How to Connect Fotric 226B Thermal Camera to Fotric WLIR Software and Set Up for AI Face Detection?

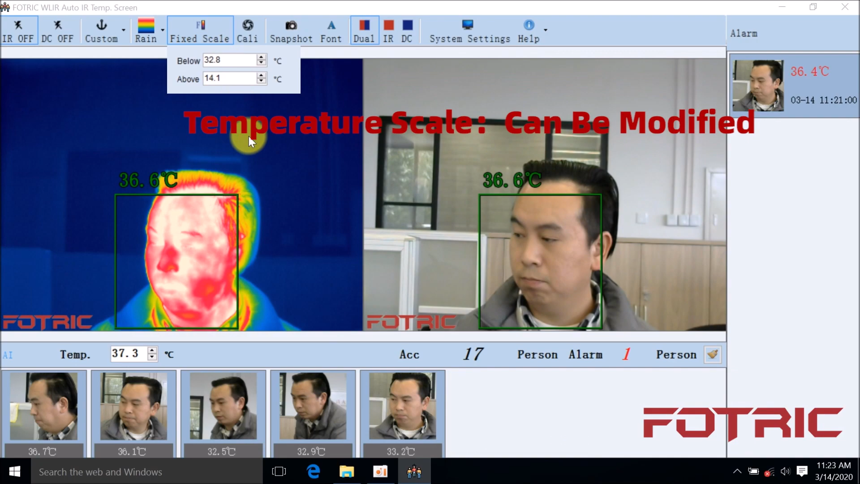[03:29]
Calibration. Manually calibration. Snapshot. Snap for real time.
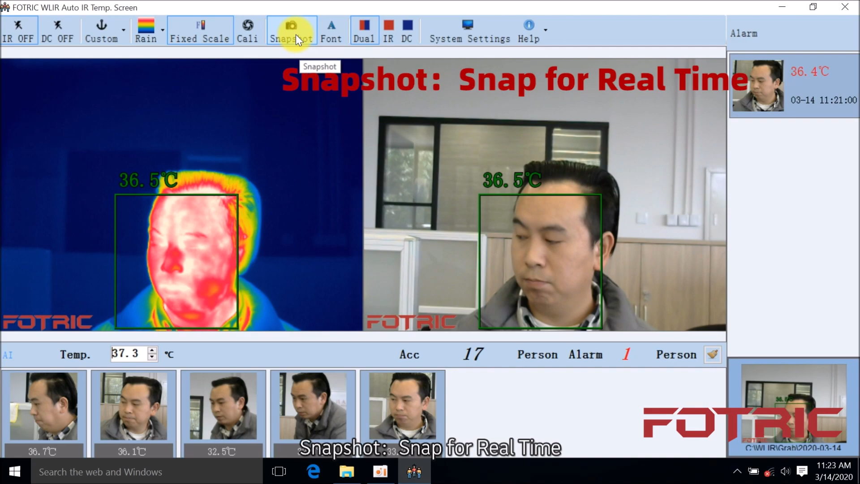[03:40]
On screen: spot 36.5°C
Font. Set display font type and size.